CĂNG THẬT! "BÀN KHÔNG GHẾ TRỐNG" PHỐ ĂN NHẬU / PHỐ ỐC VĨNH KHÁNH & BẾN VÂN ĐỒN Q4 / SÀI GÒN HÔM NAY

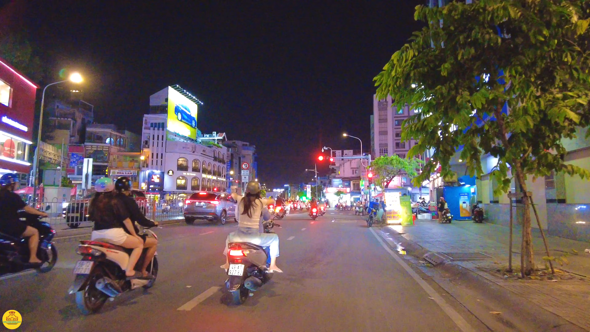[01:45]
Chúng ta cập nhật một vài cái hình ảnh của cái khu phố ăn uống nhộn nhịp quận tư ngày hôm nay như thế nào. Và chắc đặc biệt là bến Vân Đồn em hầu như là ít khi đi, hôm nay đi ban đêm xem ở đó như thế nào nha. Bên phải thì chúng ta quẹo về chợ lớn quận 5, bên trái về chợ Bến Thành quận nhất, khu vực ngã tư Nancy xưa và nay nè. Chúng ta thấy là nó thay đổi hoàn toàn, không còn cái chợ nữa.
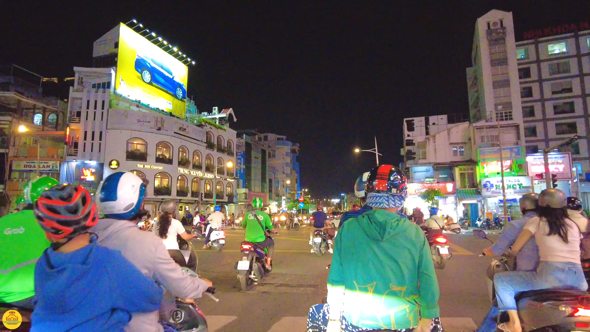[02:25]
Thay vào đó là những cái hàng quán cà phê Trung Nguyên bên trái của em đó. Lên cầu thì em đi nhanh một chút nha, không nó ảnh hưởng tới xe phía sau. Bên dưới cầu bên phải thì chúng ta ra Võ Văn Kiệt, tức là bến Hàm Tự đó, từ đó lên tới chợ lớn. Còn bên trái là từ về trung tâm Sài Gòn đó thì là bến Trương Dương.
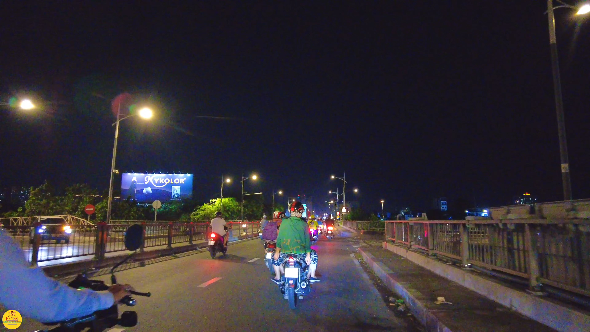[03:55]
Ở đây là chúng ta sẽ quẹo xuống bến Vân Đồn nè, thay vì đi thẳng là chúng ta xuống Dương Bát Trạc quận 8 nha.
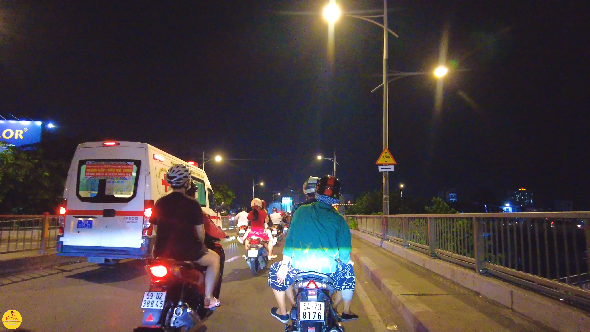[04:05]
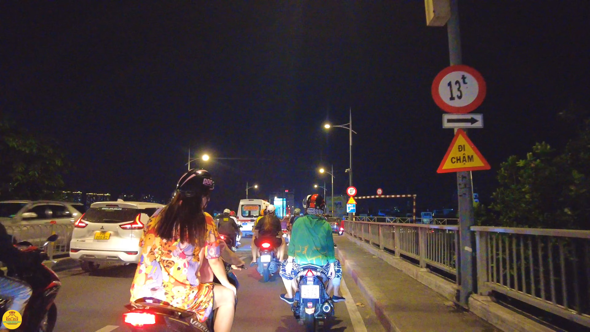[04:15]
Đây có cái đường nhánh đi xuống phố đêm của Sài Gòn đó.
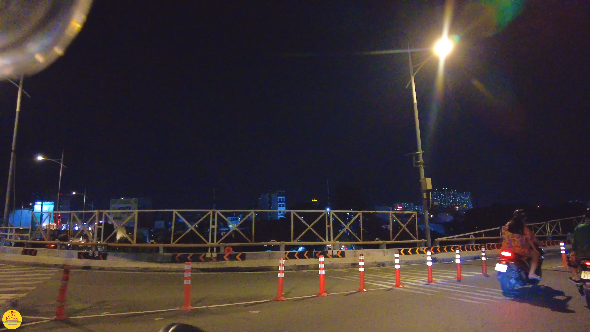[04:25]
Cô bác anh chị thấy là nhộn nhịp không? Nhộn nhịp ăn nhậu, vui chơi. Người thì đi ra trung tâm Sài Gòn ngắm đèn Giáng sinh, người thì đi ăn nhậu ở các cái bến như bến Vân Đồn, Vĩnh Khánh. Người thì chợ người yêu đi vòng vòng hít thở khói bụi Sài Gòn.
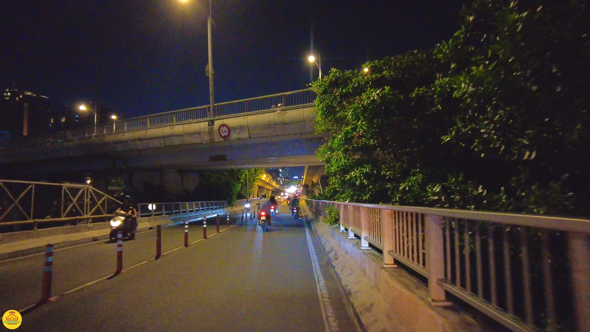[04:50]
Đây là khu vực Cù Lao Huyện Kiệu đó cô bác anh chị. Bên phải của em là cái khu Cù Lao Huyện Kiệu, nó đã bị giải tỏa rồi nha, nhưng mà chưa có làm gì thôi.
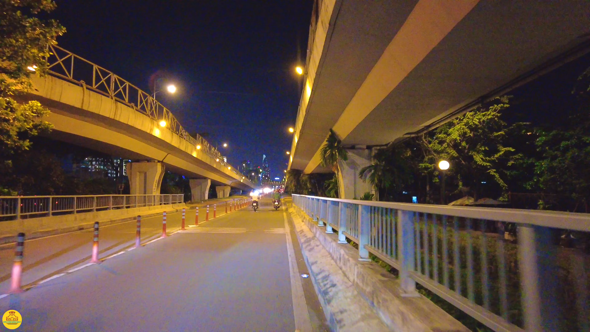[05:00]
đang để nguyên nè, chỗ này rung quá ha.
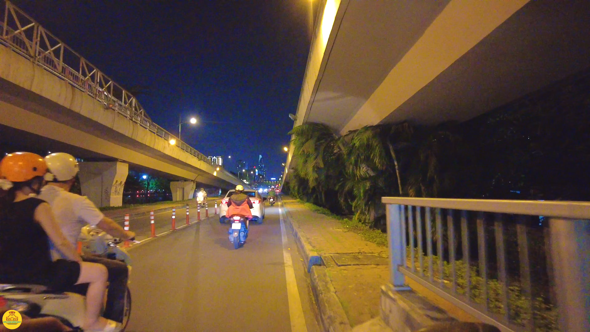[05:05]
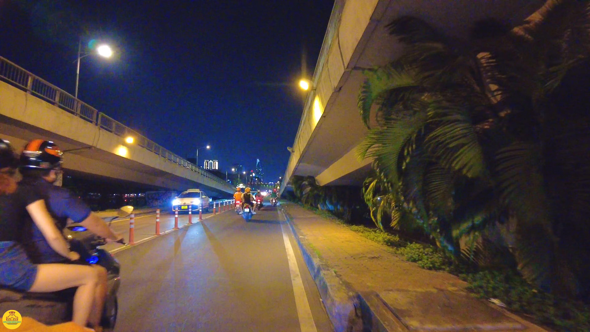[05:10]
Rồi em chạy nhanh chút xíu chỗ này để thoát ra khỏi cái đường nhỏ này, nhiều người chạy xe phía sau, mình chạy cà rề quá thì không ổn.
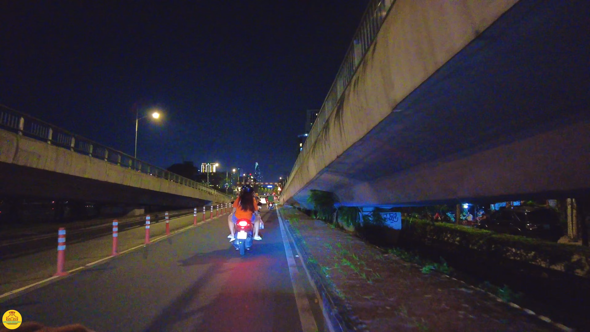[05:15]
Ở đây là cái cầu Nguyễn Kiệu này.
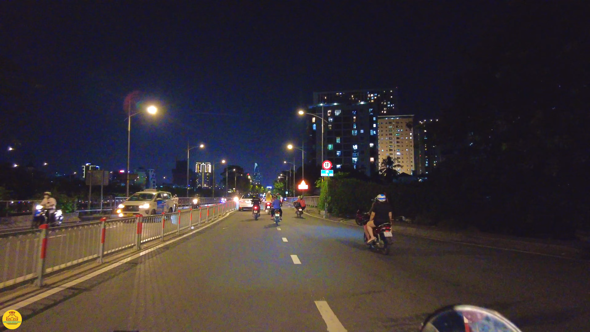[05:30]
Đây là cầu Nguyễn Kiệu, bắt đầu ở đây thì chúng ta chạy cà rề được rồi đó. Lâu lâu lắm rồi em mới đi ban đêm á, mà mới đi giờ này luôn á.
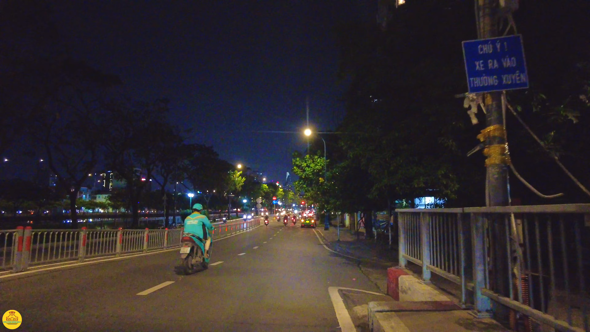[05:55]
Nói chung bé càng ngày nó cũng càng lớn rồi, nó theo cái công thức, cái khoảng thời gian cố định rồi mình cũng dễ thở hơn, nó ít quậy hơn.
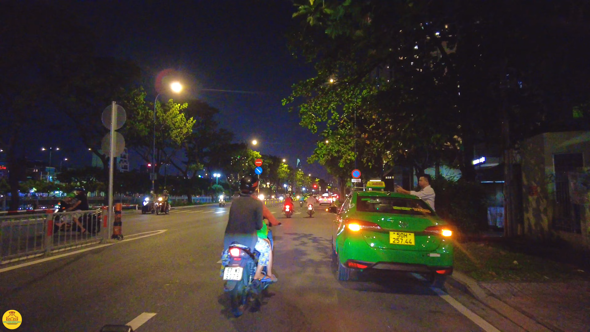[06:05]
Lại quay trở lại với những cái con đường lang thang buổi tối để gửi đến cô bác anh chị trên kênh Bến Vân Đồn. Hướng đi về cầu Khánh Hội.
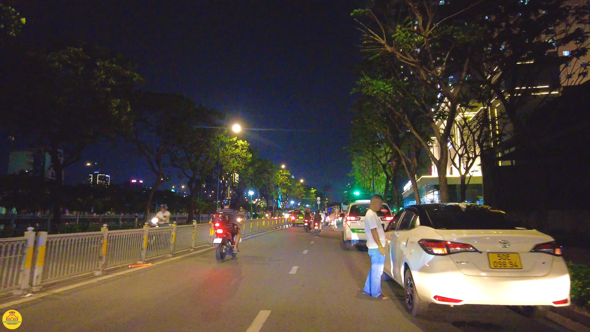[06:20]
Ở đây có cái trung tâm hội nghị tiệc cưới Riverside Place đó.
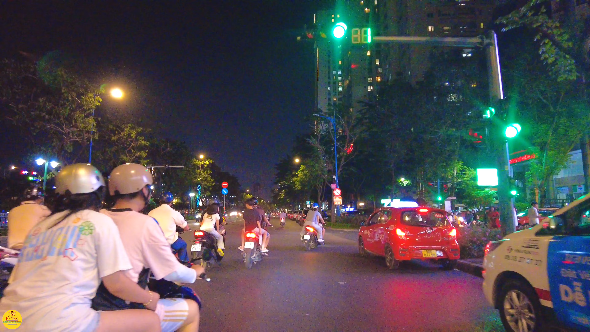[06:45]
Tiệc cưới ha, ngày hôm nay đi ăn cưới về là chuẩn bị bọc theo nhiều nhiều tiền chút xíu.
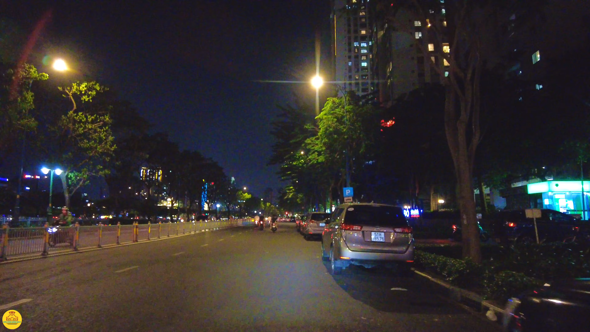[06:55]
Các nhà hàng tiệc cưới bây giờ họ đang còn rầu lắm, khách giờ người ta không có uống bia vô nhiều như ngày trước nữa nên rầu lắm. Đoạn này thì các cái chung cư, nói chung là cũng dạng chung cư cao cấp á, đắt tiền ở đây đó, nên là khu này nó hơi tối.